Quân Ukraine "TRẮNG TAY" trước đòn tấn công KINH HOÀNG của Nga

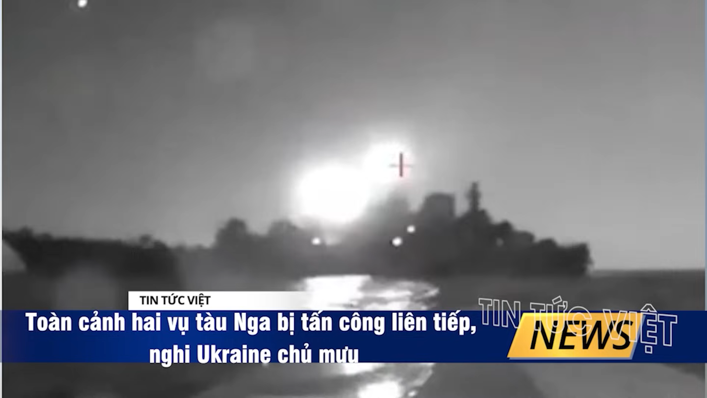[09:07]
Quan chức do Nga bổ nhiệm vào hôm 5 tháng 8 cáo bộ Ukraine dùng xuồng tự sát tấn công và làm hư hại tàu trở dầu gần eo biển Ketch, nơi cầu Krem bắt qua.